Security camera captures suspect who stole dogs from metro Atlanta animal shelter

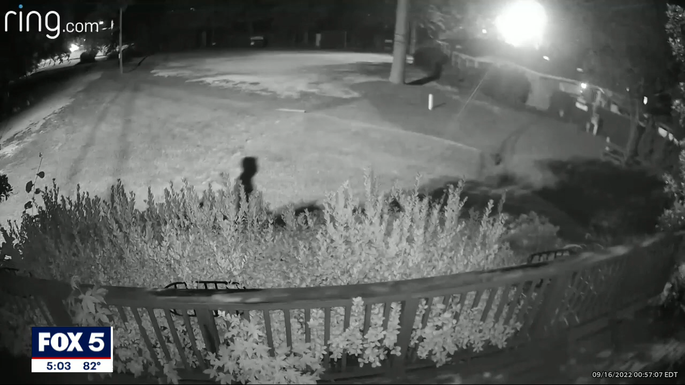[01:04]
When they spotted a suspicious person walking around the shelter. We called Phillip, who's our other shelter manager, and he basically was watching the camera and hearing glass breaking.